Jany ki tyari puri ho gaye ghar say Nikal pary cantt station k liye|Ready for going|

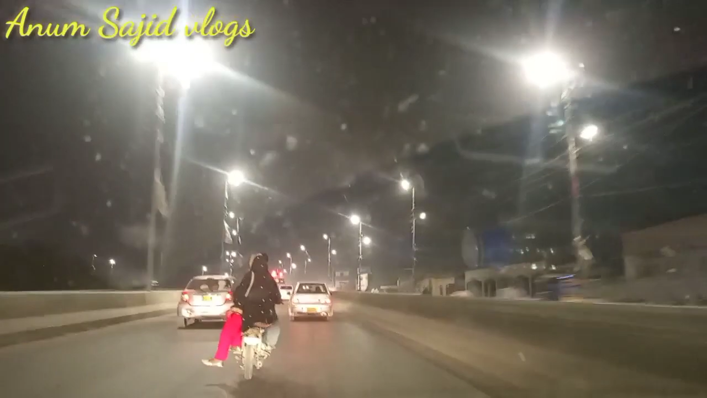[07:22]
آ گئی ابو گھر چلے گئے اور ہم بھی گھر سے نکل آئے ہیں ابھی آدھا رستہ ہمارا تقریبا کور ہو چکا ہے تو کراچی کی لائٹس دیکھیں رات کے ٹائم کا منزل کتنا خوبصورت لگتا ہے یہاں اور رش ہم تھوڑا جلدی گھر سے نکل آئے تھے ہمیں لگا کہ شاید رش
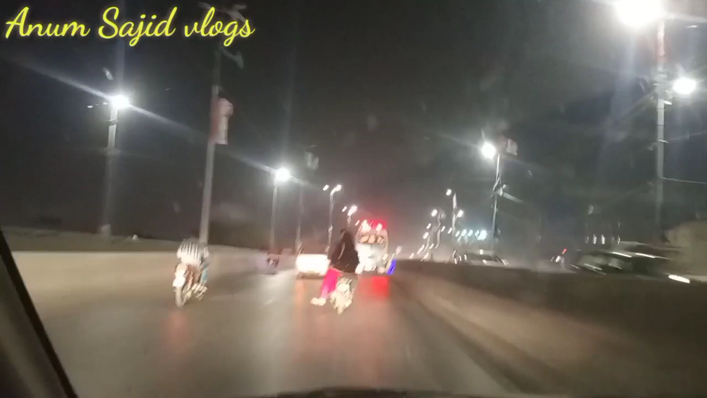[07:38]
بغیرہ نہ ہو کیونکہ رات کا ٹائم ہے لیکن الحمدللہ سارے روڈ وغیرہ کلیر تھی